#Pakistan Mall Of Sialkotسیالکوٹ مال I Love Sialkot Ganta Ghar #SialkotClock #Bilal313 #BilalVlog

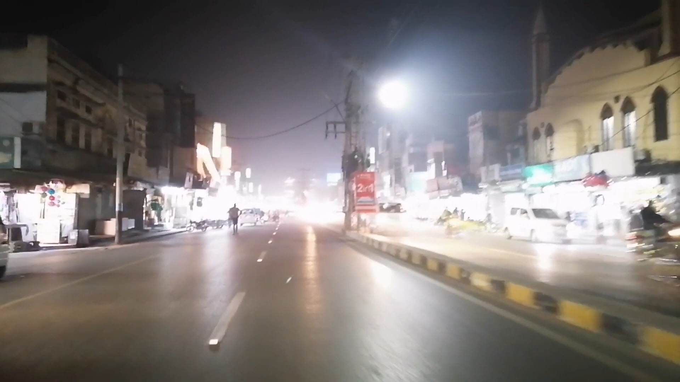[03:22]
सामने आप लोग देख सकते हैं, सामने ही है वो जगह जिसको के कहा जाता है घंटा घर, जो सियालकोट की पहचान भी है. और ये आप देख सकते हैं